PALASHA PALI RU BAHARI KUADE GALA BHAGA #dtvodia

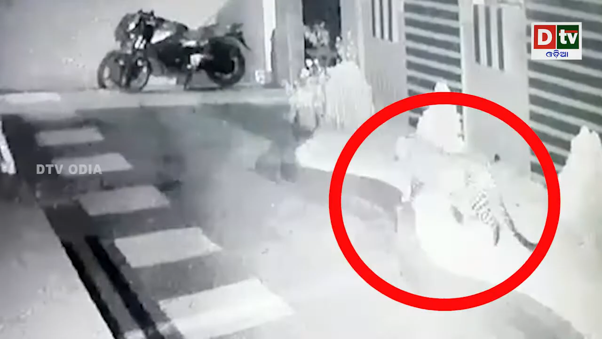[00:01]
राजधानीवासी मनरु टळिनी आतंक बाघ बुलिबा खबर प्रसारित हेबा परे एबे चारिआडे कोकुआ भय लागि रहिछि।
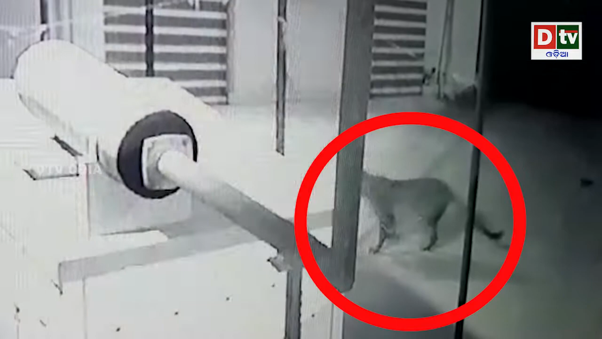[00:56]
बाघटी एक घरोई कंपनी परिसर मध्य को चली आसीबा बेले सीसीटीवी रु बाघर चित्र मिलिथिला आउ एहा कलरा पतरिया बाघ बोली वन विभाग सूचना देथिला।